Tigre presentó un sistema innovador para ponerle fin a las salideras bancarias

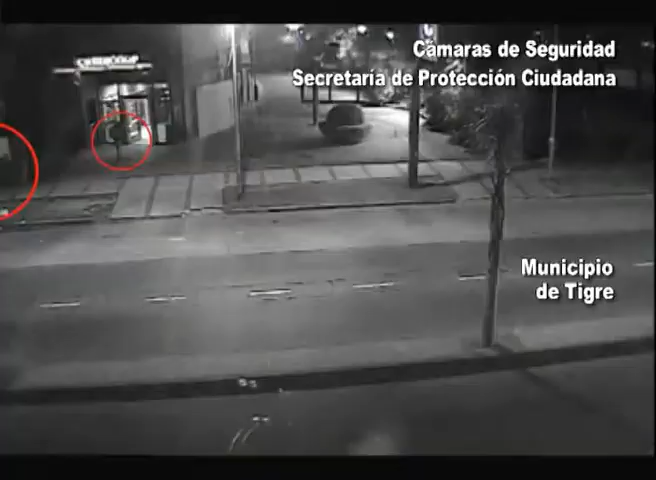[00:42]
básicamente montado un sistema de alarma que conecta directamente a las cámaras y hace sonar una alerta en el centro de
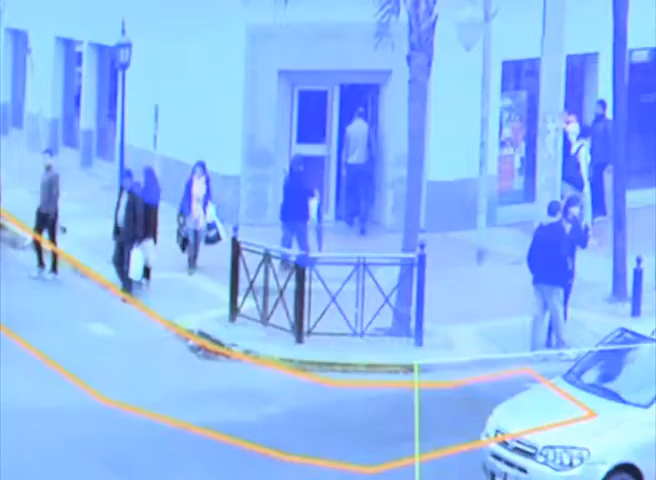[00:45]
monitoreo cuando en cada
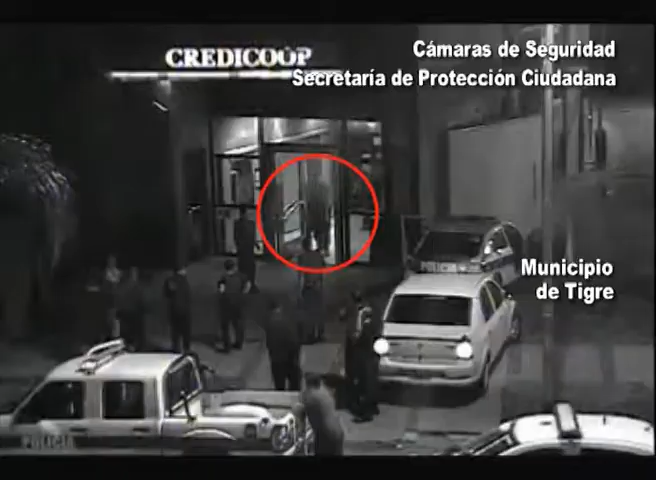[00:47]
uno de los lugares de detención de las puertas de los bancos se detienen vehículos en zonas que están prohibidas para detención de vehículos.